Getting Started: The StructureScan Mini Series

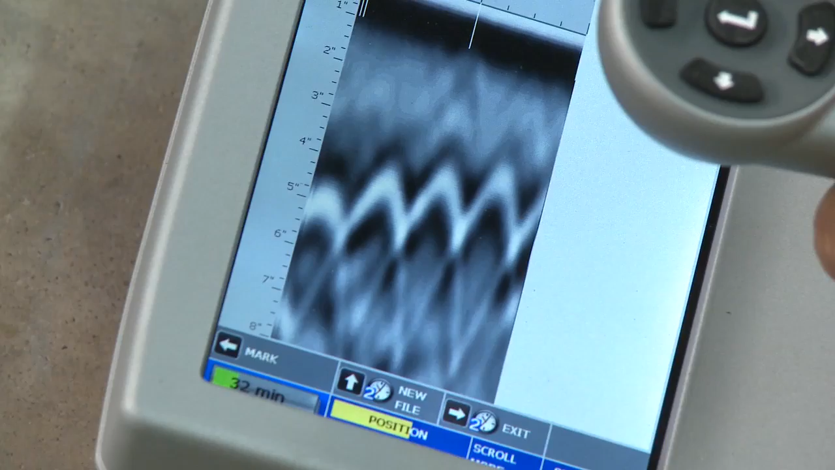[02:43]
Once you start seeing hyperbolas on the screen, pull the system straight back along your survey line. You'll see a vertical line, which we will call the backup cursor. Scroll along your data.